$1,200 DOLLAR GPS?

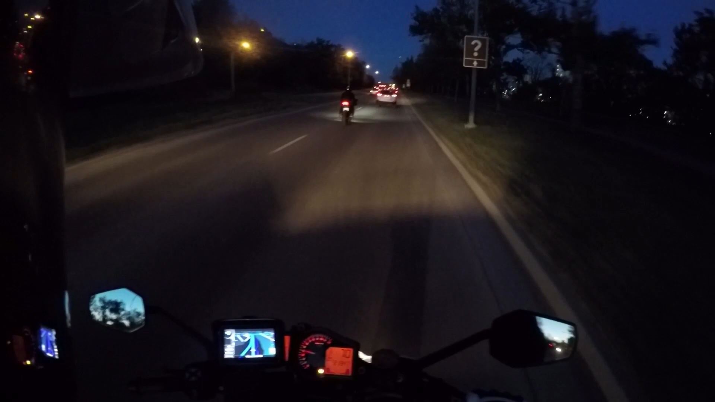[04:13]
So guys, as you can see, the GPS has now switched to nighttime mode. So it's a little bit easier on the eyes, a little bit dimmer for nighttime. I just wanted to kind of show that to you. Really impressive actually.